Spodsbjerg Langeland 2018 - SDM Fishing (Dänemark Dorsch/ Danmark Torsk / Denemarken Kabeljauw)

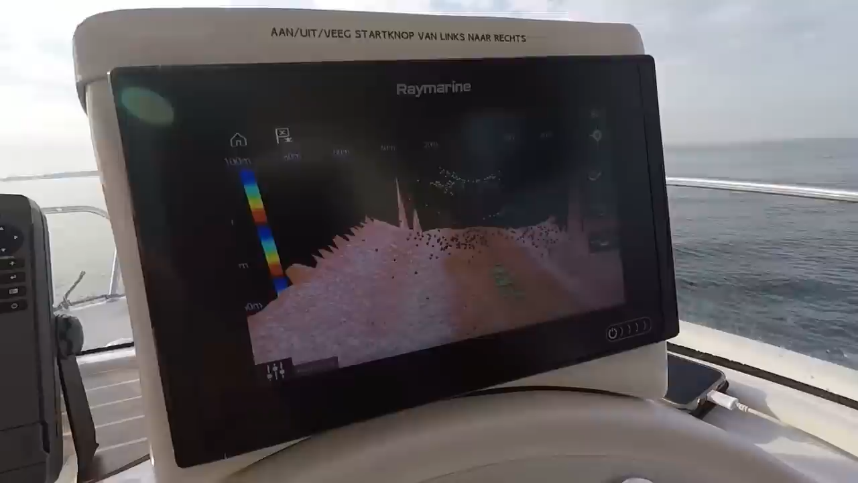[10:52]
Die muntgroene bolletjes, dat zijn ze. Je ziet ze daar.
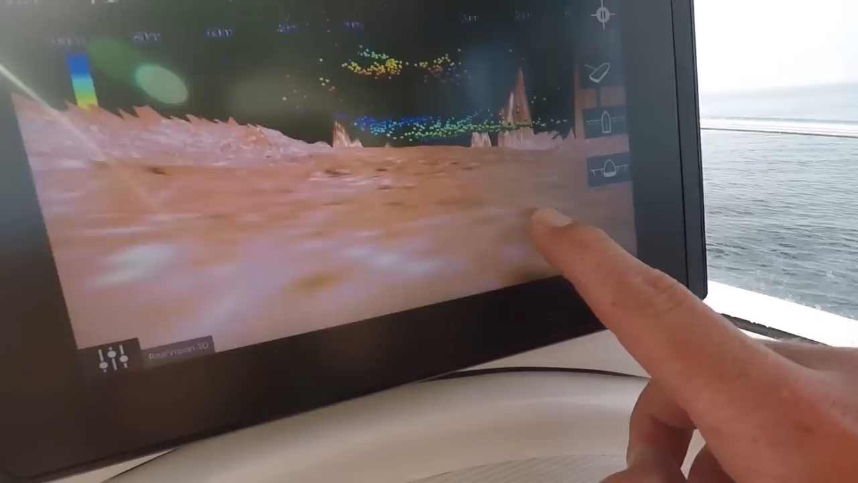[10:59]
Dat is de kabeljauw, dus je moet de andere kleur eigenlijk negeren. Je ziet ook hier ons stekkie.
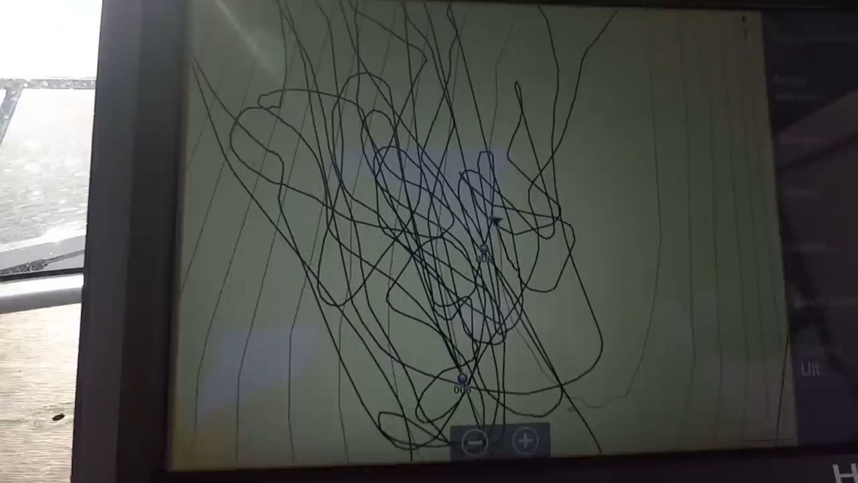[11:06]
En daar zie je het bevestigd.
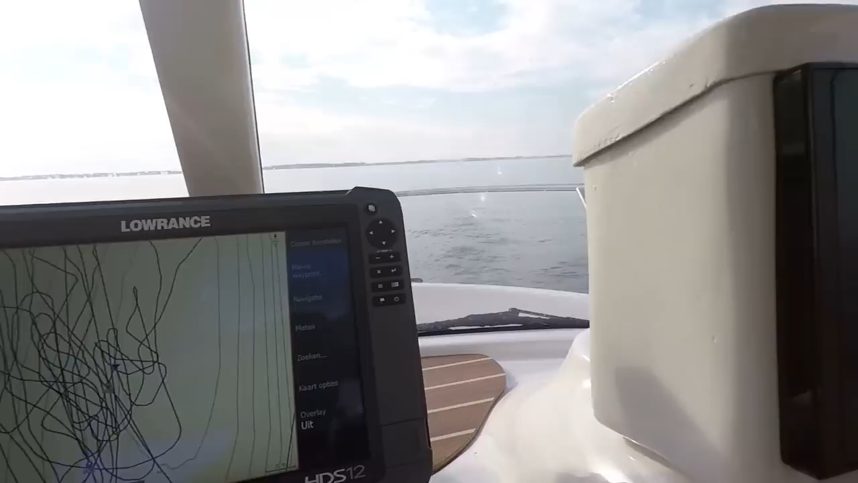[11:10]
Het mooie natuurlijk van dit apparaat is dat je kunt zien of het links of rechts van de boot liggen. Moet ik wel zeggen rechts of links, hè, Slim Kees.
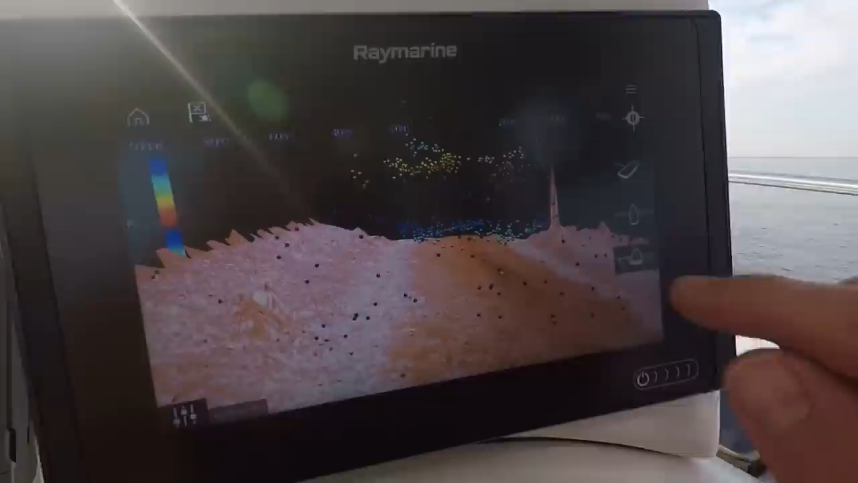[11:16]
Maar dat is eigenlijk wel ideaal om de vis terug te kunnen vinden.
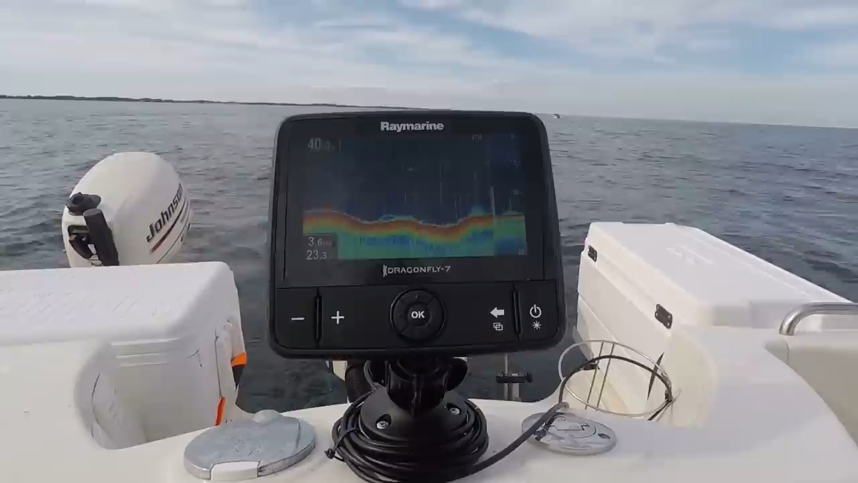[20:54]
Er ligt nog een beetje vis.
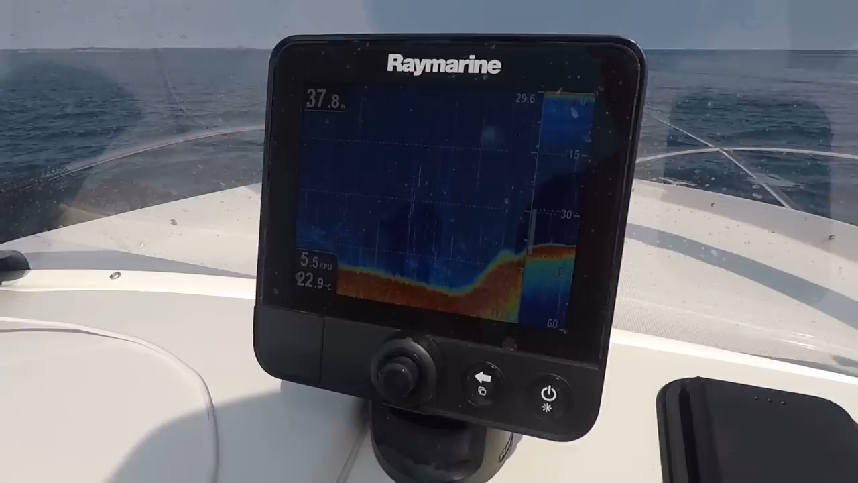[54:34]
On screen: water 22.9°C
Nou, je ziet hier een hoop aasvis op de bodem, waarschijnlijk haring of wat dan ook. En het is opvaren, elke drift is eigenlijk wel een paar beter, je zult het wel zien.